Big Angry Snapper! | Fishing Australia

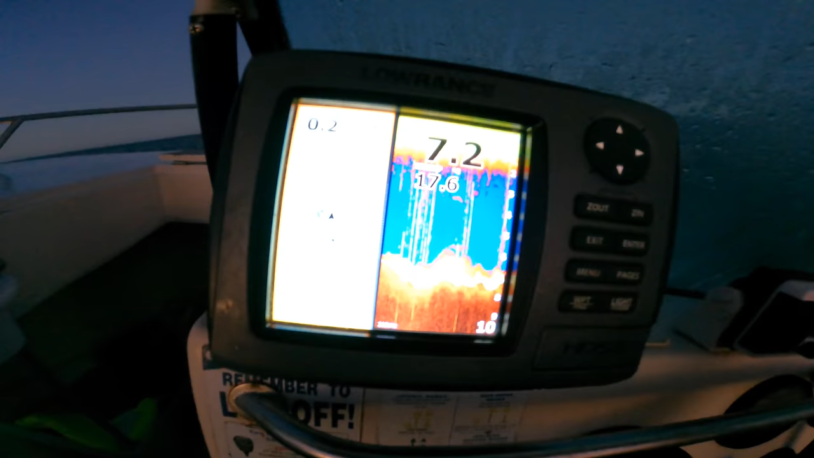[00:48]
Got my anchor smack on top of the lump. I'm just waiting for the wind to blow me off the back.
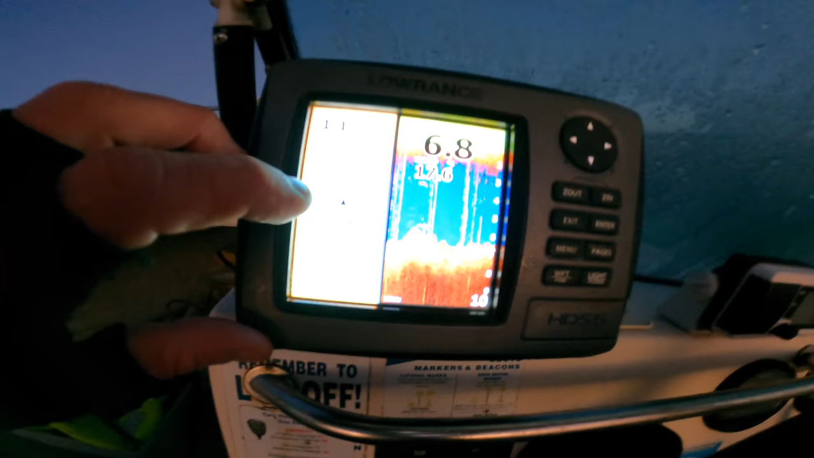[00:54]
And then I'll slowly feed it line. So I'm in 6-7 meters now. And then I'll just slowly feed it anchor rope until I'm right on the edge where that 7 drops down to 10-11, and that's where I'm going to stop.